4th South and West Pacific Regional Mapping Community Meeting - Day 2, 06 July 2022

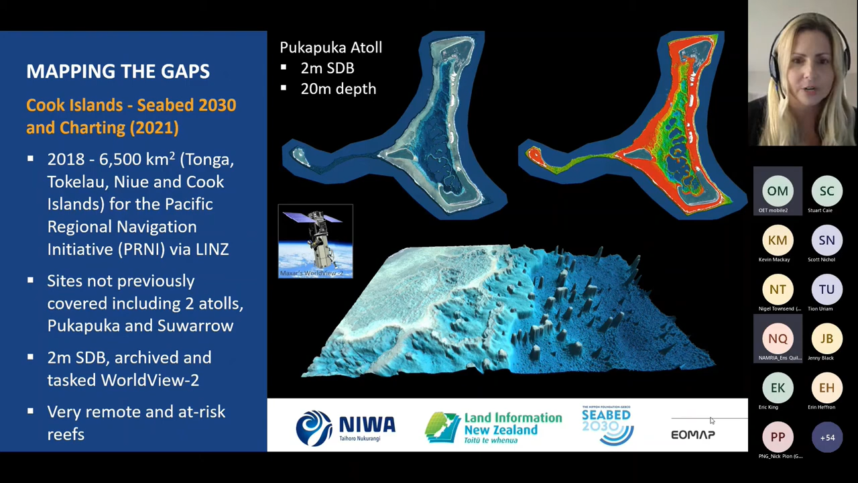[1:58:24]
puka and saguaro and we did a two meter sdb using archived and tasked uh world view two imagery um so these are very remote and at risk groups and this data will go directly to seabed 2030 and um but the charts have now been updated for these areas using
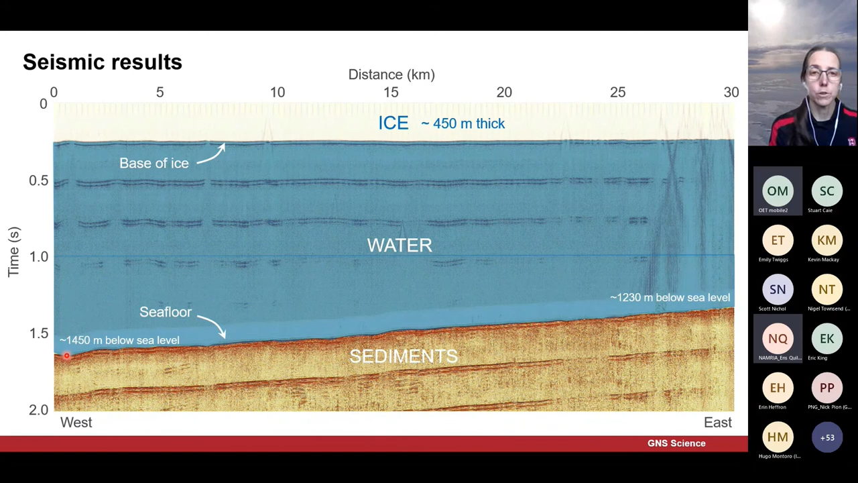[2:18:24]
that's what's happening here there's a little blip and it's going to carry on deeper off to the west or maybe this is the deepest point at least along this profile of course it might be deeper and i suspect it probably is off to the north but some nice high quality data there and if we zoom in a little bit to the sediments here we can see some structure here in the top 200 meters or so of sediments you'll notice there's a double reflector here for the sea floor and again for the multiple and that's because our shots were 25 meters deep so see most of the energy will just go straight down and that will give the sea floor reflector but some of it will go up
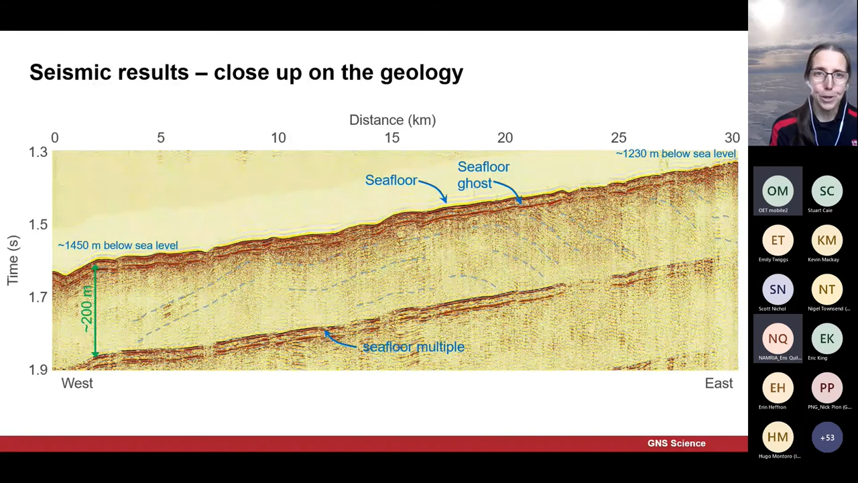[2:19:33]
dipping which suggests they're not recent they've been there long enough to be quite deformed so they're not the young sediments a complete sedimentary record that we'd probably expected so probably good that people didn't just go and rush in with the drill and start drilling and that we're learning a bit more about the area first